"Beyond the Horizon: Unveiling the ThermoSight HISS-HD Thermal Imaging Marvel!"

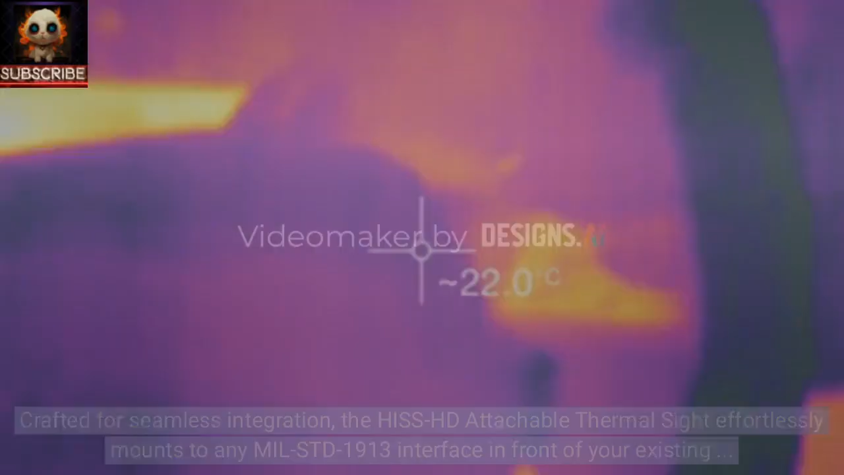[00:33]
On screen: spot 22.0°C
Crafted for seamless integration, the Hiss HD Attachable ThermoSight effortlessly mounts to any MIL-STD-1913 interface in front of your existing sight.